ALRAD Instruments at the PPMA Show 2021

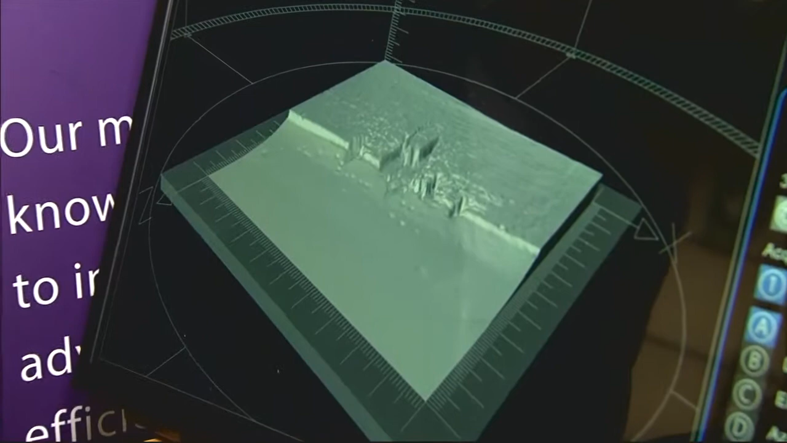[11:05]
it's a pure 3d object of very high quality um if i now go
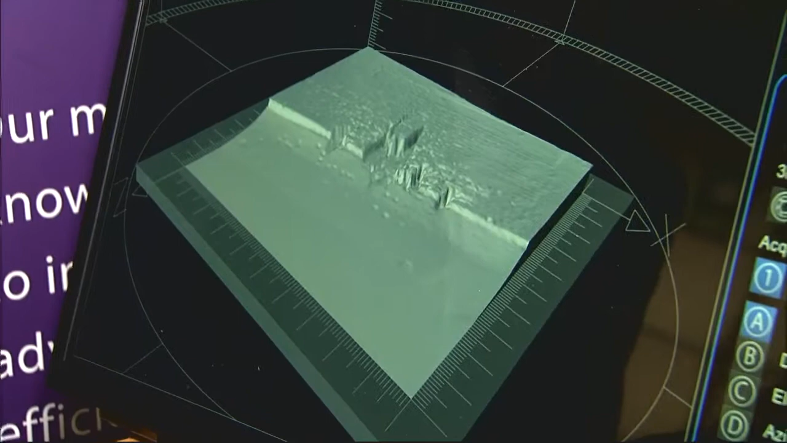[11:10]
to a place where i can do a bit of false lighting i'll just put the false lighting on and then because it's
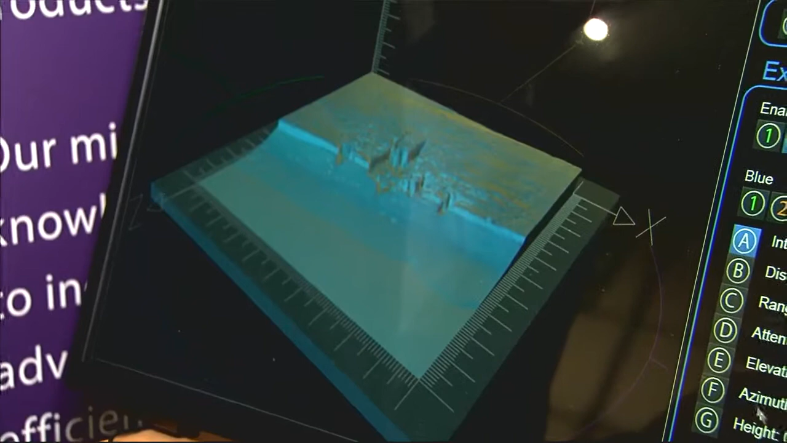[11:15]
prettier and um i'm not going to take the spec the spec is the specular reflection
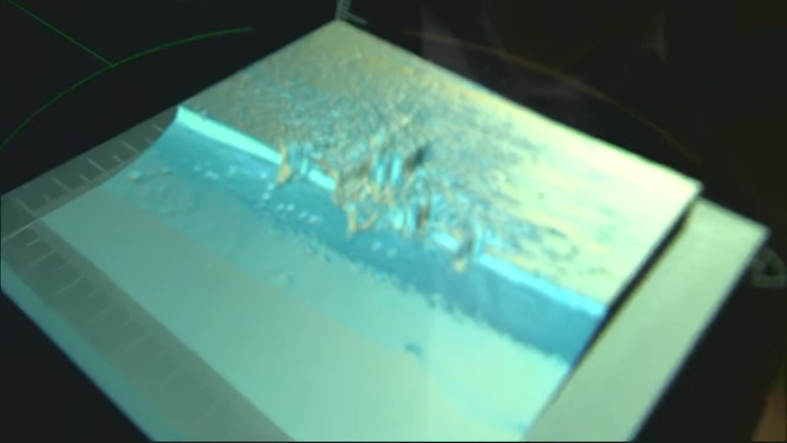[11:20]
is what the polarizing light from the sony camera removes and then if i go to
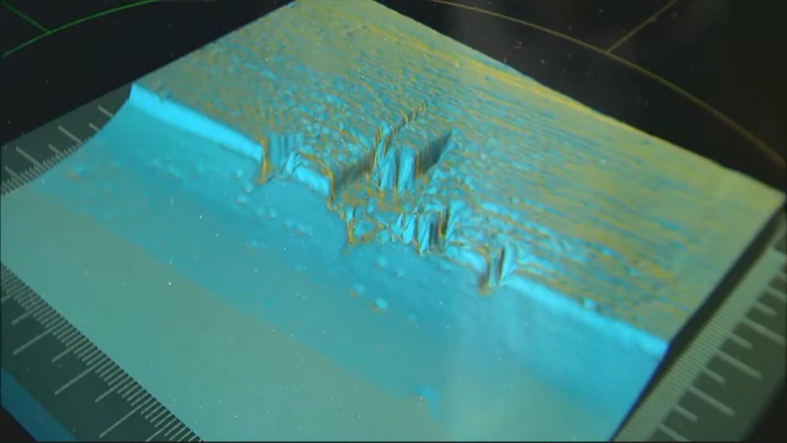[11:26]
a 3d interface i can then rotate that to prove that it's a